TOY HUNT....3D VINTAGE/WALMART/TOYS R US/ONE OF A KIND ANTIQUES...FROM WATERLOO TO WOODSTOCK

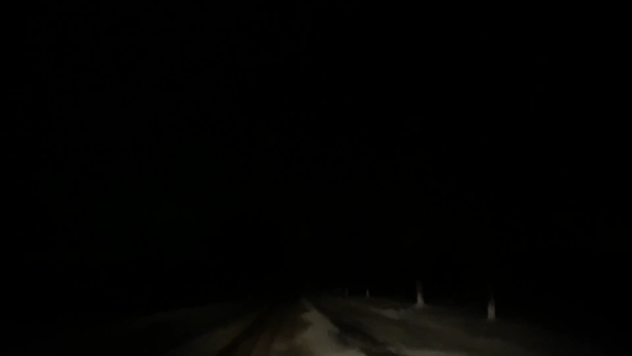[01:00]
But I'm gonna deal with these winter garbage weather roads here and we'll get to where we're going.
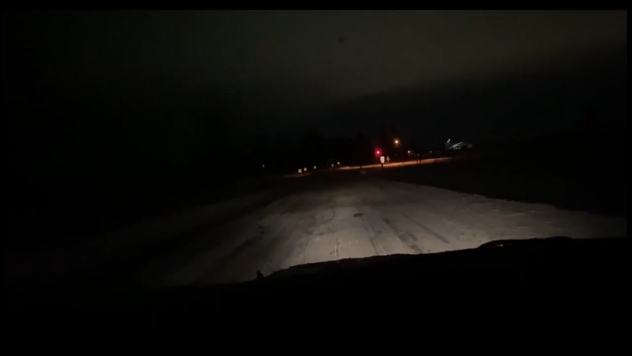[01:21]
So we made it to St.